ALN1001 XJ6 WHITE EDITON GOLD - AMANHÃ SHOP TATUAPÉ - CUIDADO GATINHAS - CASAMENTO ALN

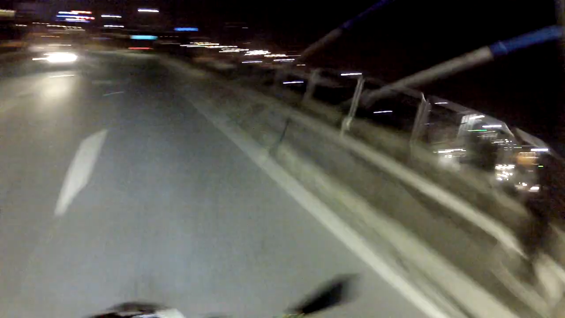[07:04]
É filmar a casa do caralho, só pode filmar aqui é nós, porra! Que passou ali? Não, moleque, é o RN, truta. O cara tá filmando ali, tio, alguma fita ali.
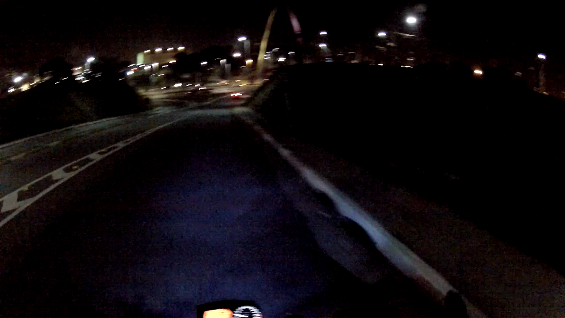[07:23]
Deve ser lá do bagulho que eu falei pra vocês, certo? Do estupro. Foi aqui nessa... Foi aqui debaixo desse viaduto que o mano estrupou a mina, tio. Ô, mas, policial, vamos acordar nessa porra aí, caralho.
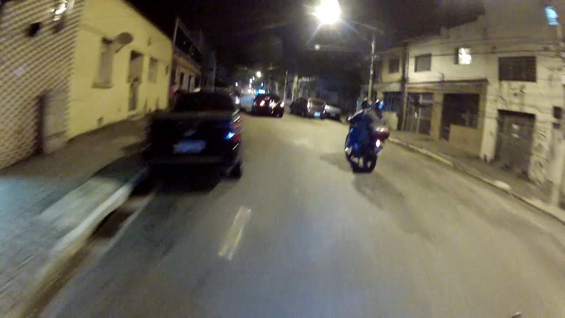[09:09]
Olha aquela porra, tio. Que porra é isso, ó? Virou corninho, né?